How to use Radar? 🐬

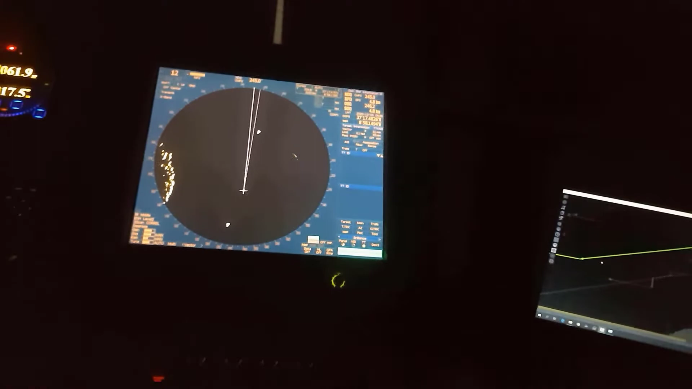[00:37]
Let's keep how to use radar. Firstly, I'm gonna show you what is in Northup, Hedap and Corsup. Now is Hedap is active.
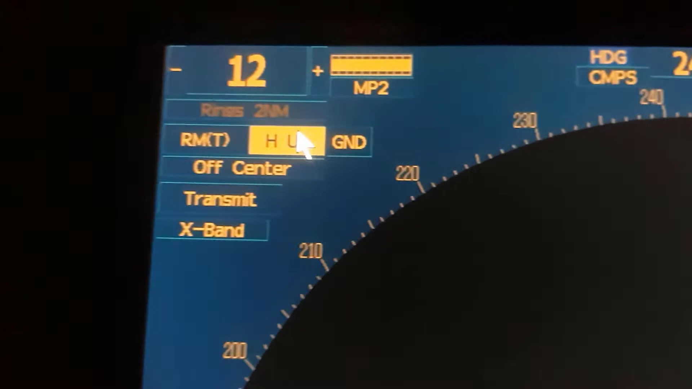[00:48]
I hope you see this place. And you see a cutting line is here.
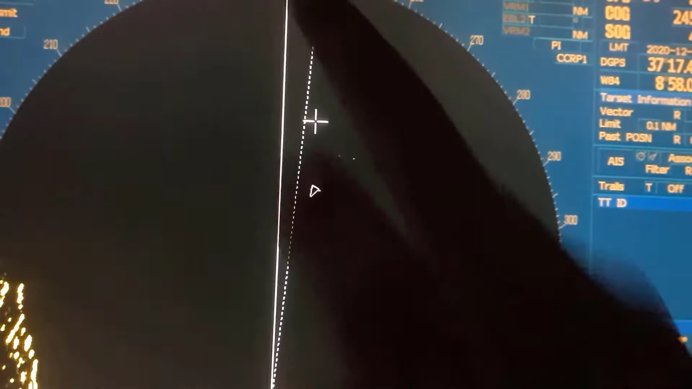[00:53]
Cutting line. It's your route. How to arrange your route. I can show with other video. It's taking from GPS device.
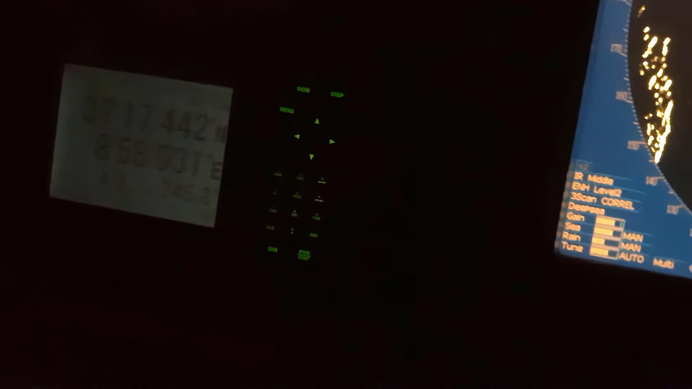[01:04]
We are arranging some latitude and latitude from GPS.
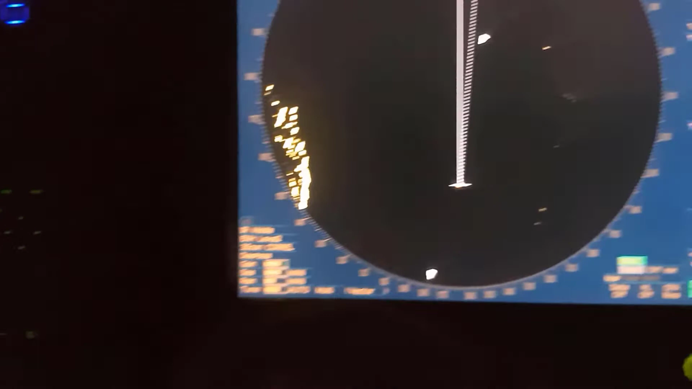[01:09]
And we are taking some data to this route. And this is my heading.
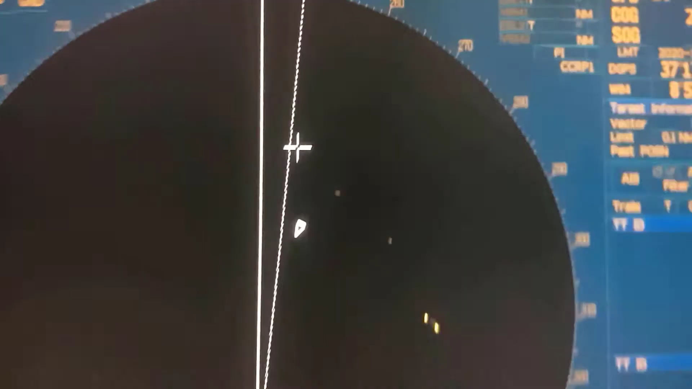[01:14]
You see, if Hedap active, it's not moving. This is moving.
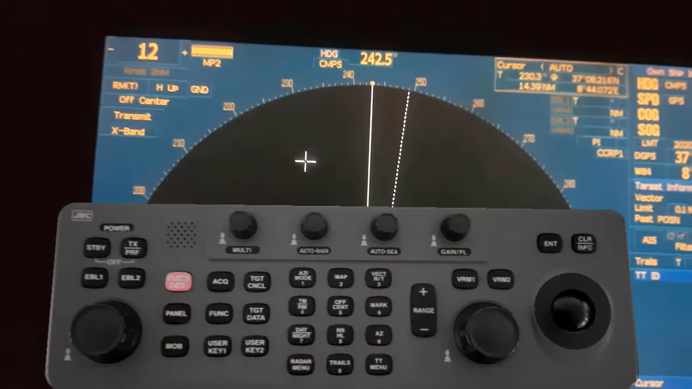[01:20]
And if we push again, it's active in Northup.
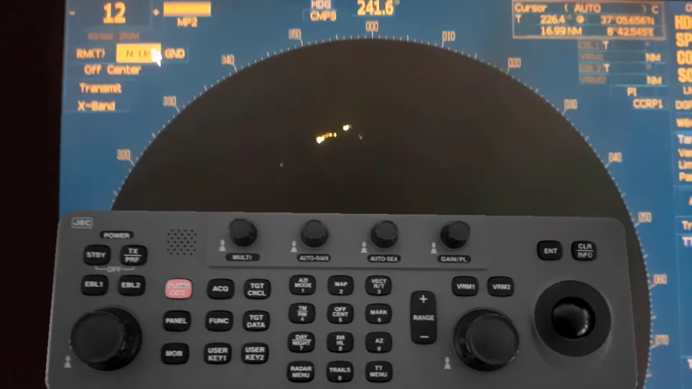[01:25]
What is Northup? I hope you understand. It's Northup.
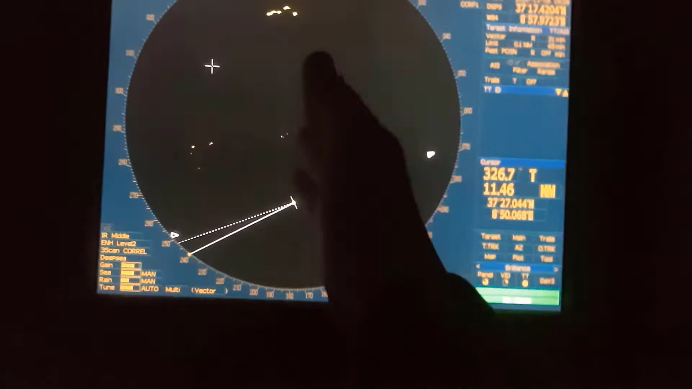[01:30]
Your route is like this. 241.
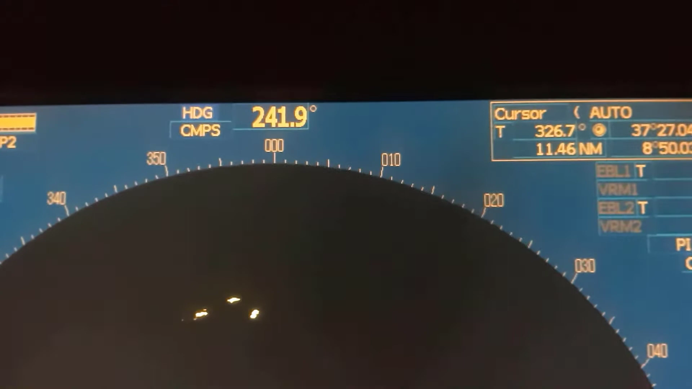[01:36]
You can see it's a little bit changing. Firstly, I want to arrange other option.
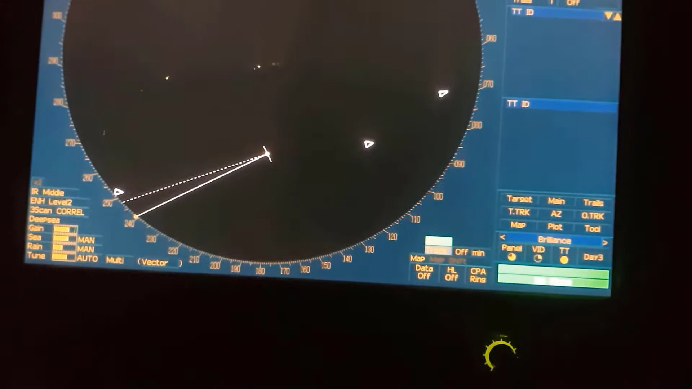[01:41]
We have... It's don't show because everywhere is dark.
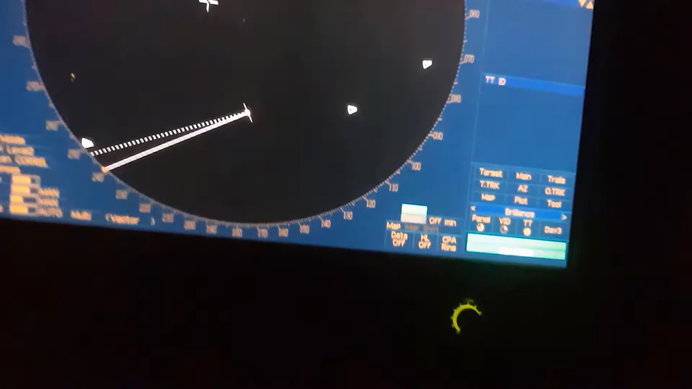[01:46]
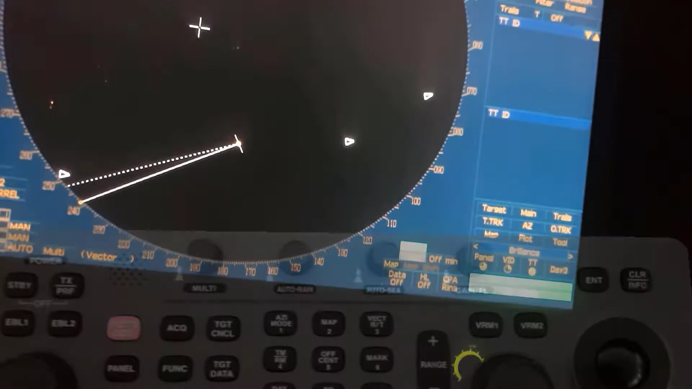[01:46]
If off-center option, we will put our ship to center. You see?
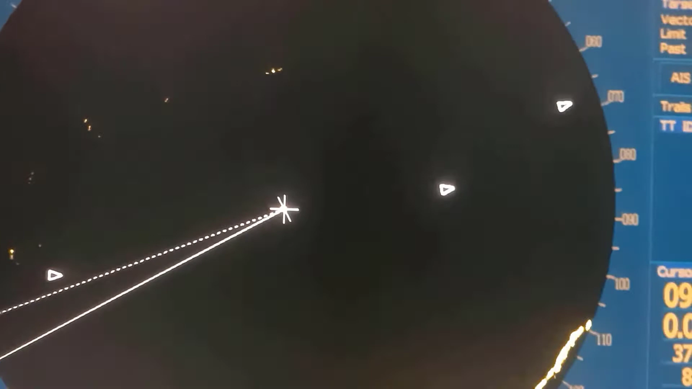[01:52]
Okay.
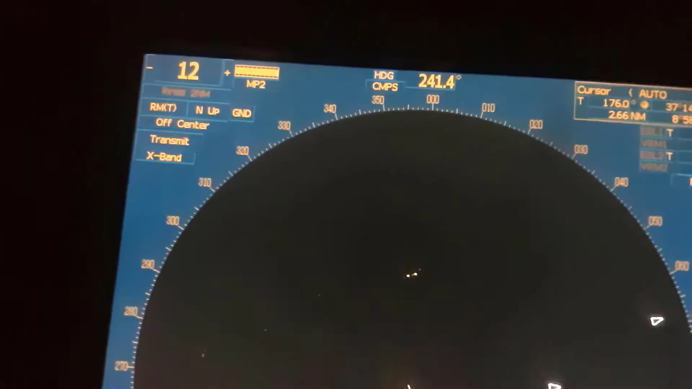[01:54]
Now, Northup is active.
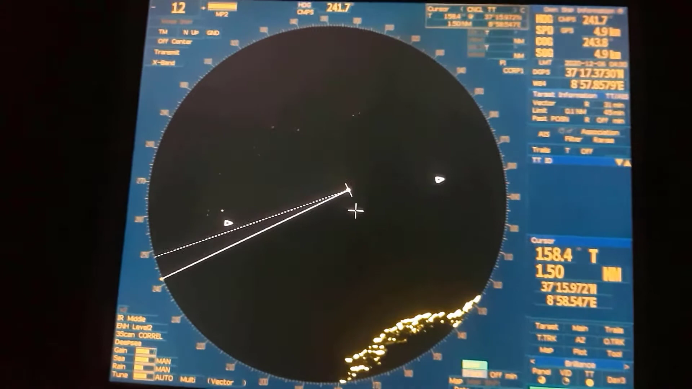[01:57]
And let's look. It's true motion and Northup.
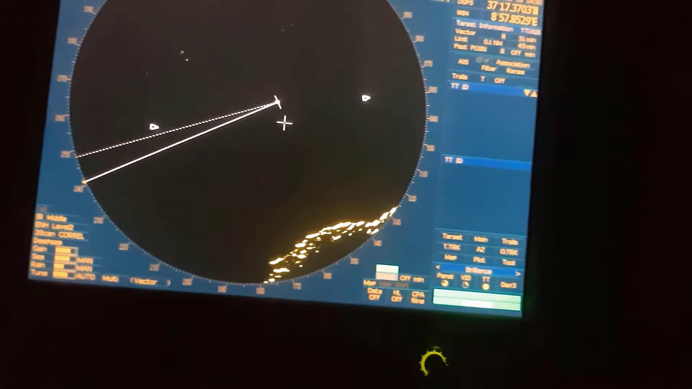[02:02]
I want to explain what is true motion, what is the relative motion. True motion is everything is true moving. True moving. For example, if this ship is...
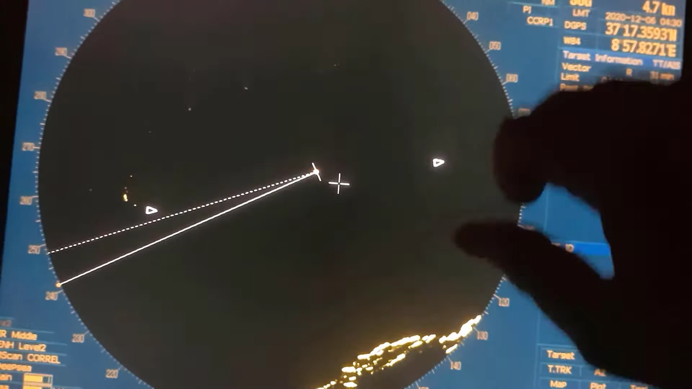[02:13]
It will be sail downside. You can see the true.
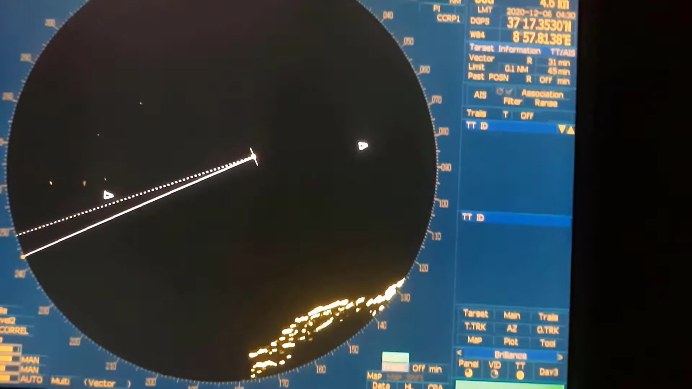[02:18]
But, now I will explain relative motion.
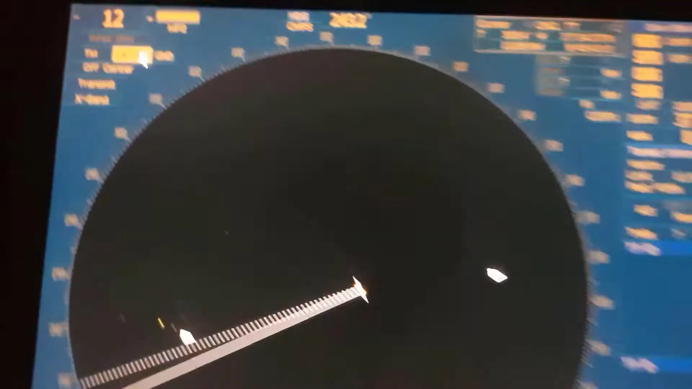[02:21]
Let's change to Hedap.
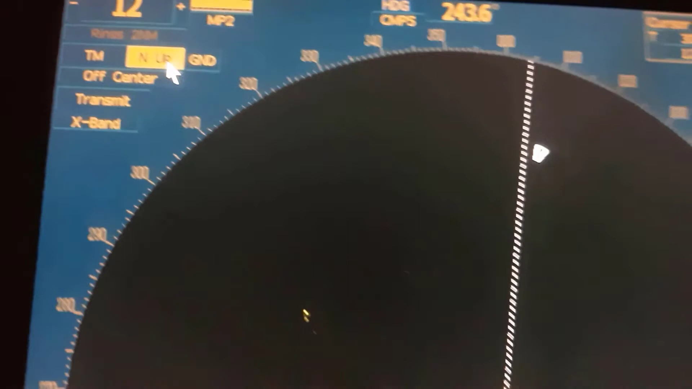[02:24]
North. Of course. It's don't changing because true motion is active. True motion, I said everything is true. We have to come Hedap.
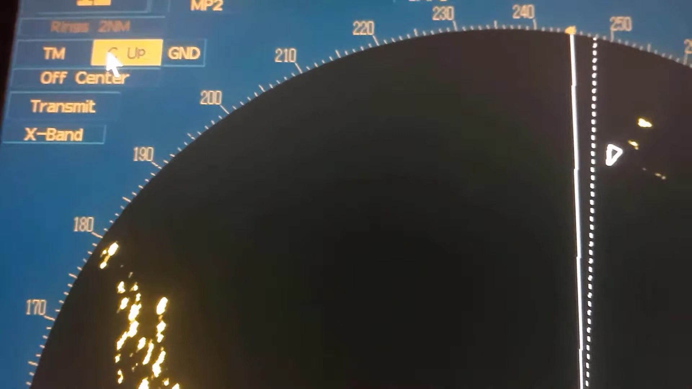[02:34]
It will not come. You will see. Because we have to change relative motion.